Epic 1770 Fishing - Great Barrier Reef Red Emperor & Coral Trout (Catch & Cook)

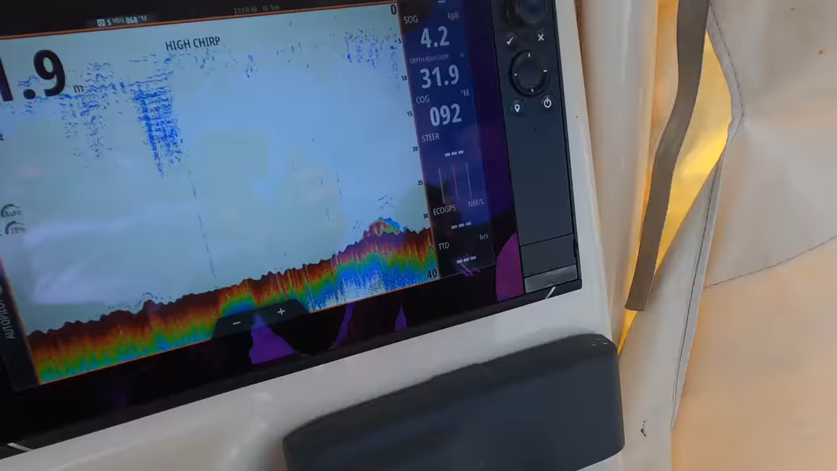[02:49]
On screen: depth 31.9 m, speed 4.2 km/h
So there you go, guys. There's some nice fish just sitting on that little lump.
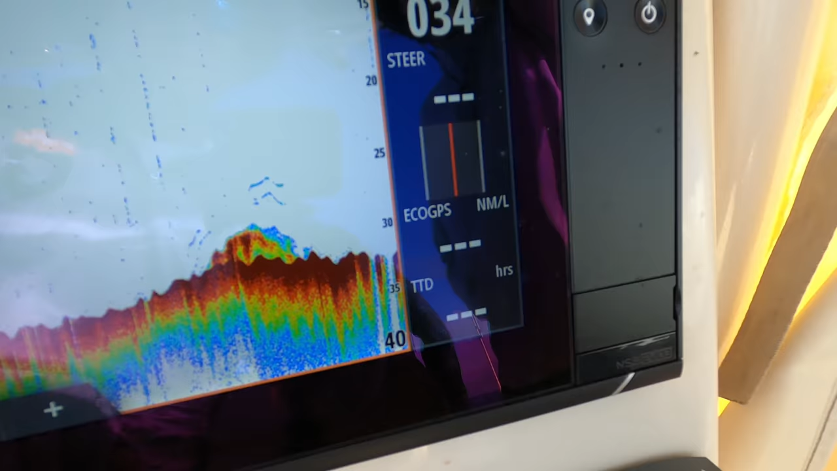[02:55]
In about 32 meters of water. Let's see if we can go get them.
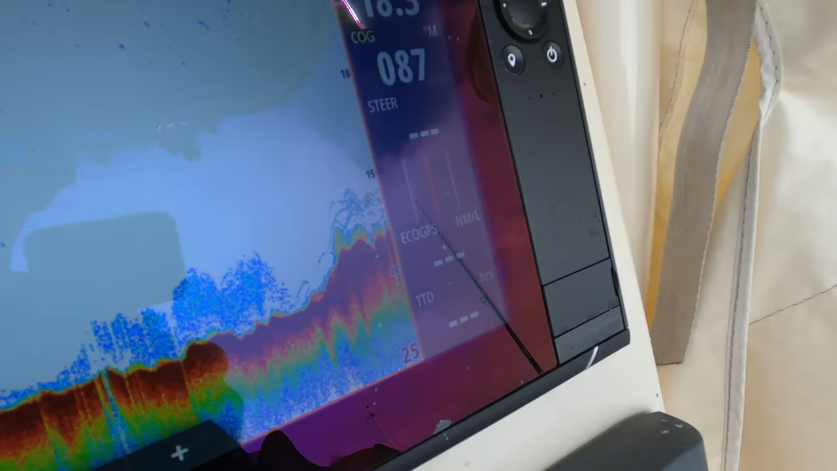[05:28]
Some nice trout just showing up there on that little bommy.
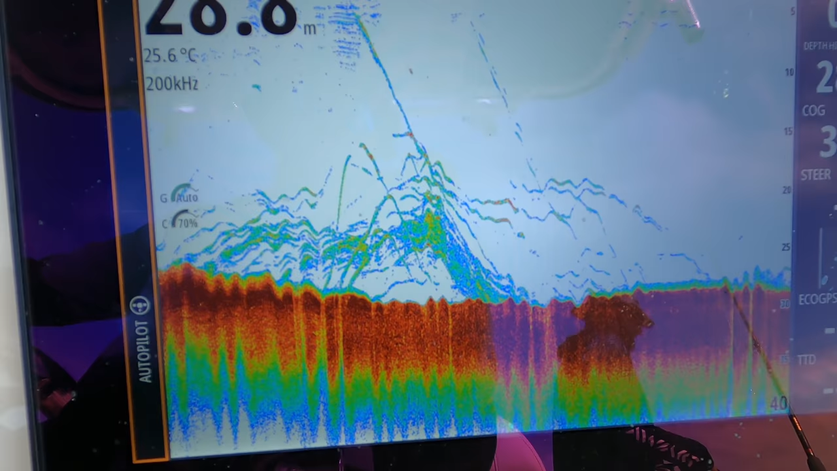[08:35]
On screen: water 25.6°C
Beautiful show in 28 meters of water, guys.
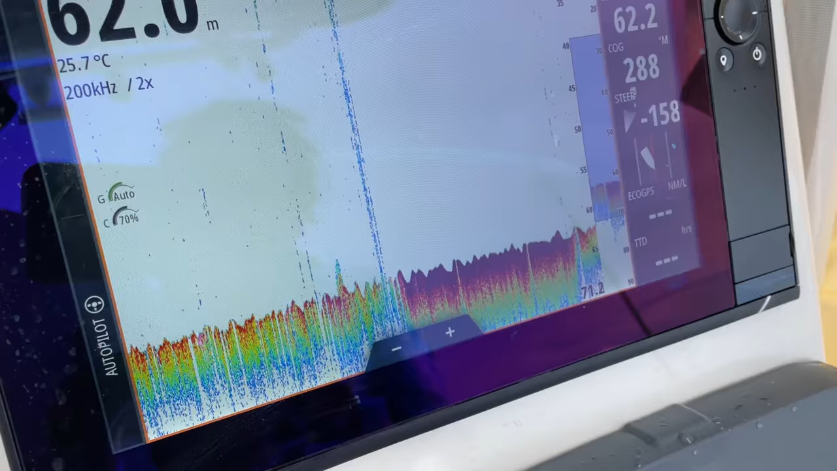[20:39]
On screen: depth 62.0 m, water 25.7°C
See how it's really flat, barren ground, guys?
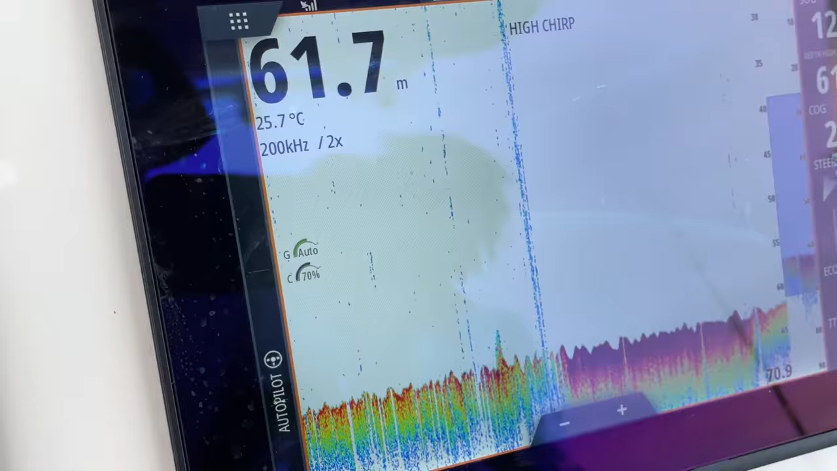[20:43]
On screen: depth 61.7 m, water 25.7°C
So when you are looking for red ground, you really want to find just small little isolated rock or reef structure
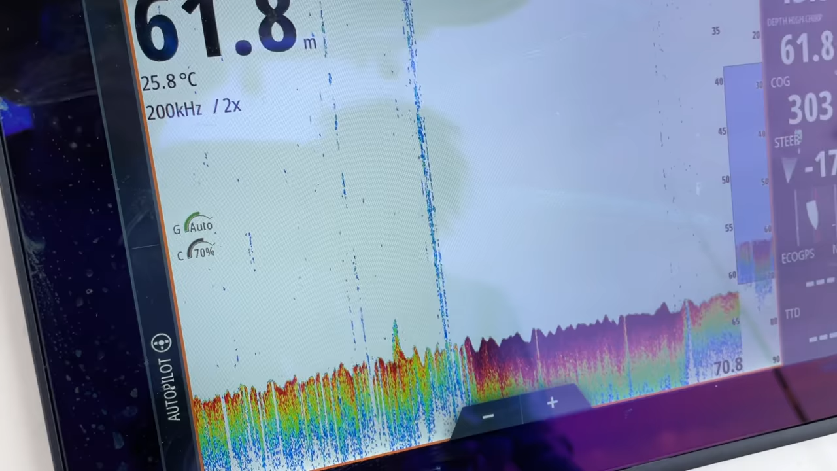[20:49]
On screen: depth 61.8 m, water 25.8°C
on a really flat bottom.
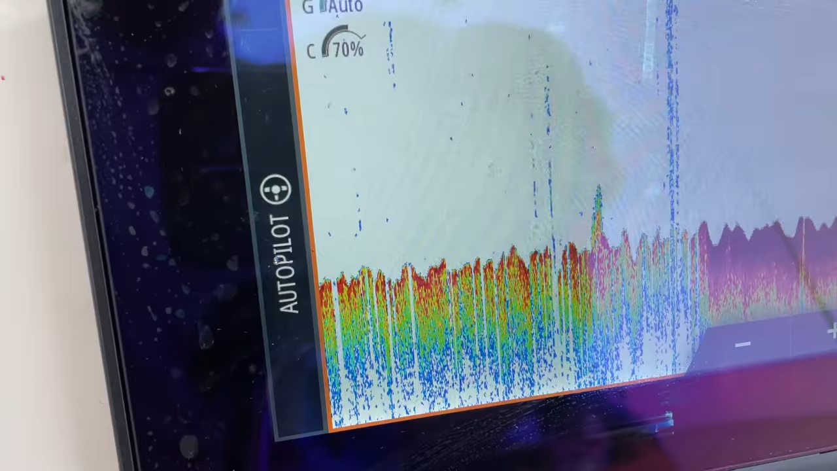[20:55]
So you can see it's flat before, flat all around it. It's just a small little blip.
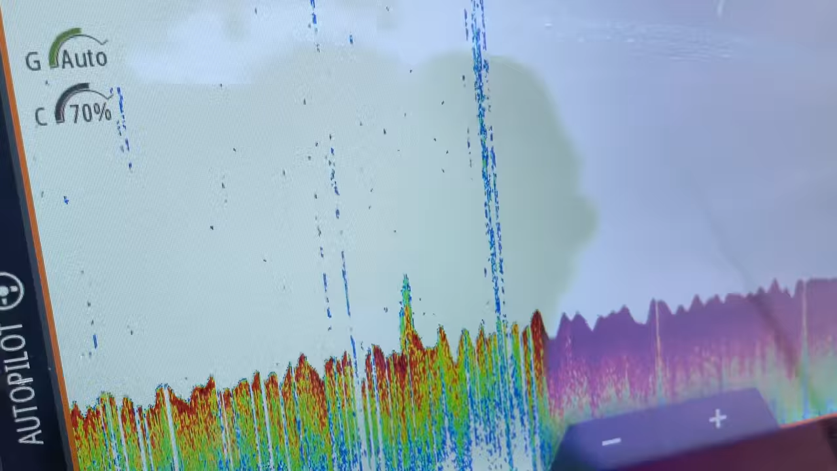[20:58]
I'm running the sim rats. That was on 2x zoom.
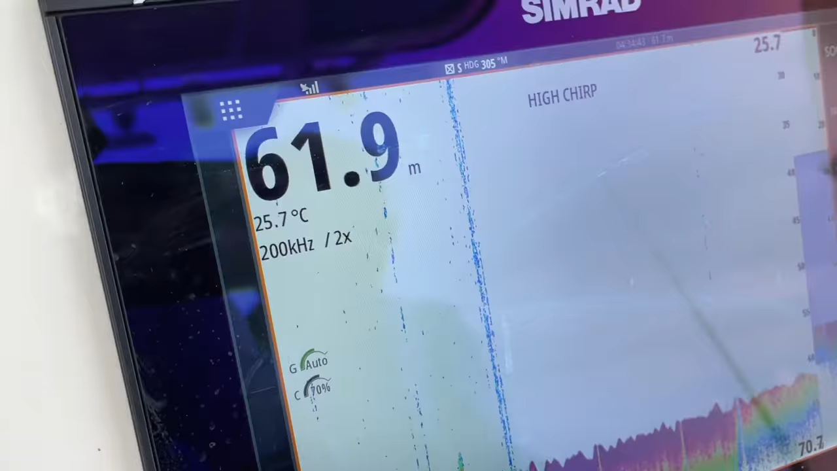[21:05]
On screen: depth 61.9 m, water 25.7°C
So still picks it up at 2x zoom.
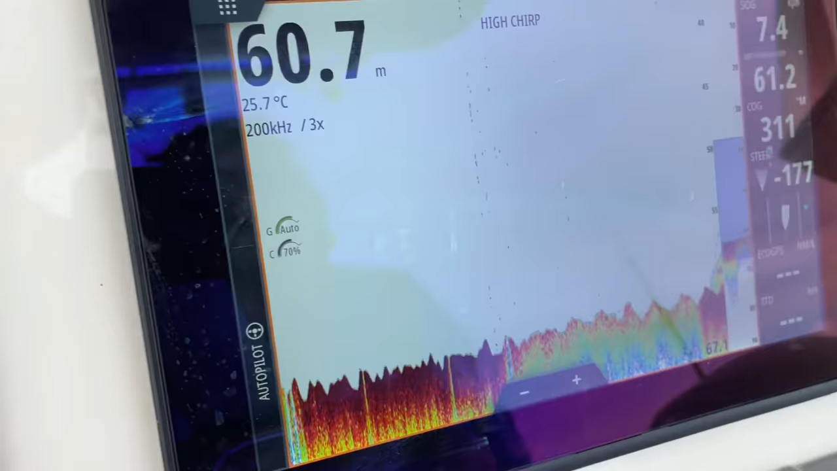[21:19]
On screen: depth 60.7 m, water 25.7°C
and it would be safe to say there is some fish sitting on this little rock or bump, whatever you want to call it.
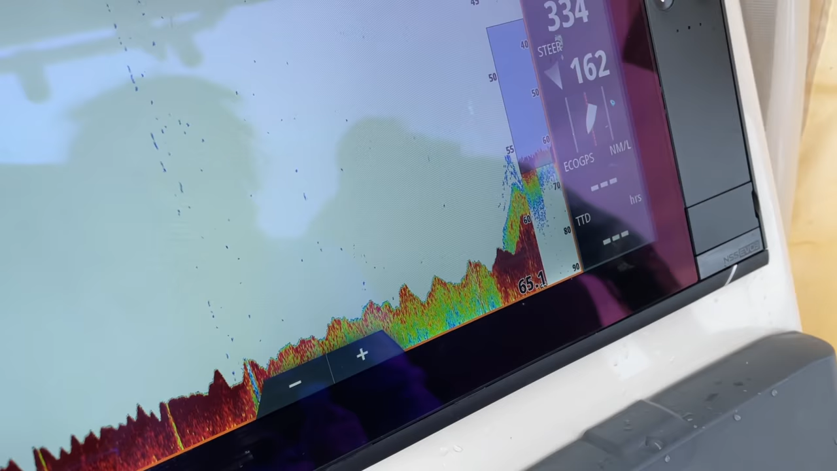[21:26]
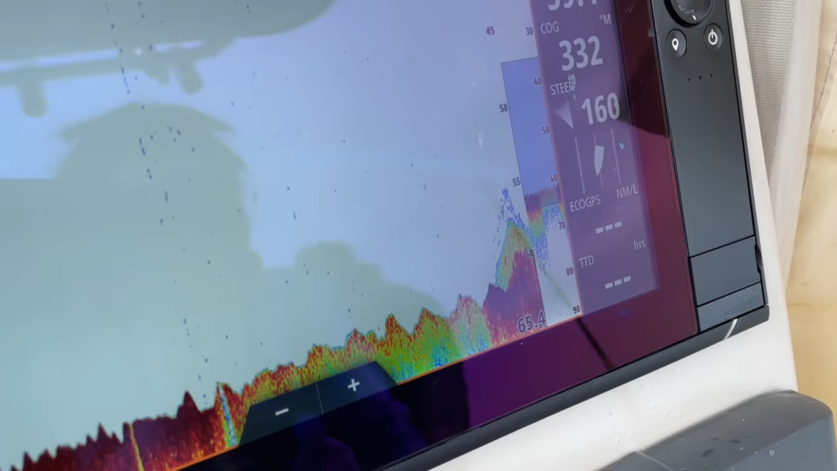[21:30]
So yeah, we're just up on the northern end of it now.
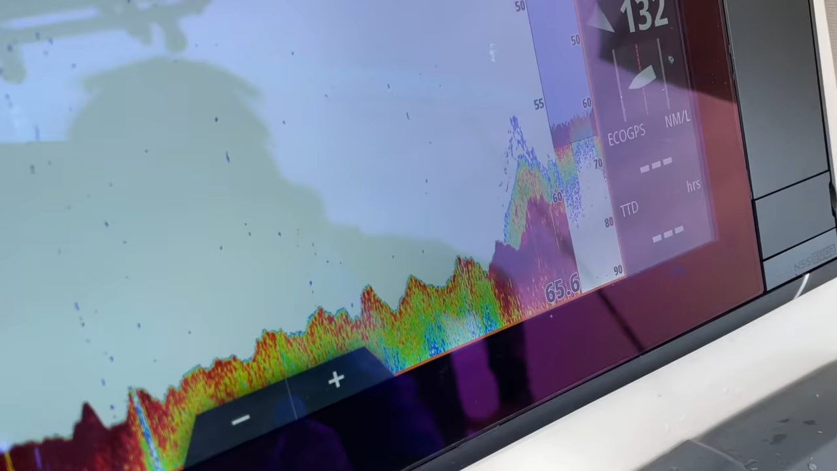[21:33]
Just trucked to the east.
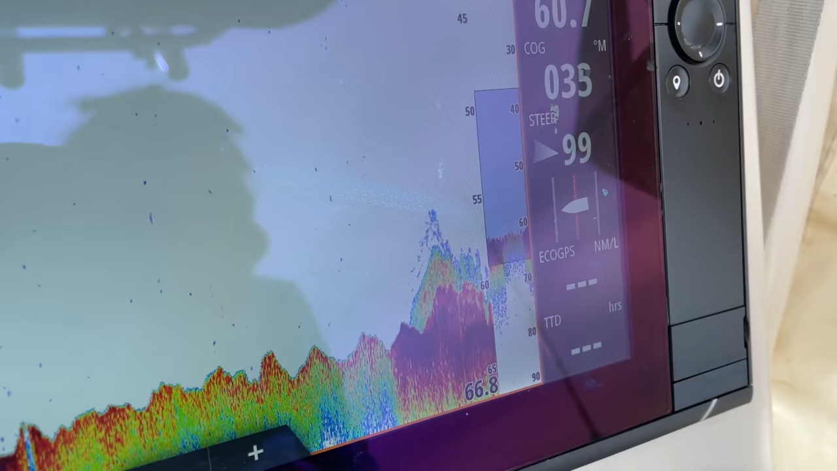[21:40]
Yeah, so it's not a huge structure, just
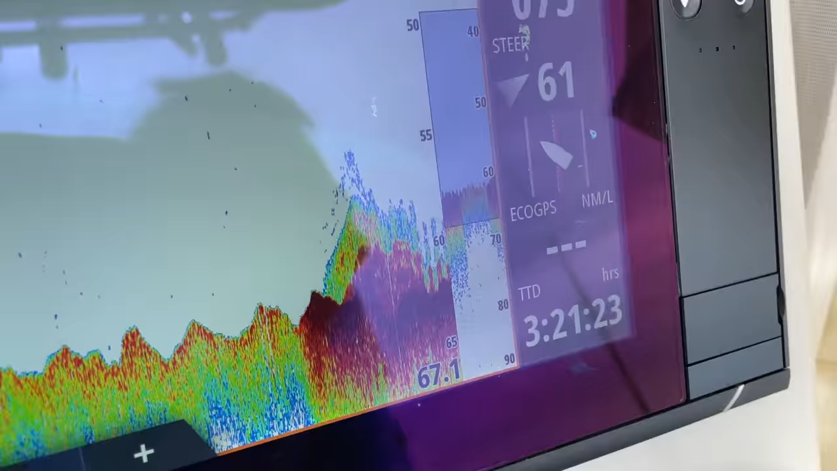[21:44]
a little bit of structure, a couple of meters off the bottom is really all you need when you're looking for a red emperor, gold band, things like that.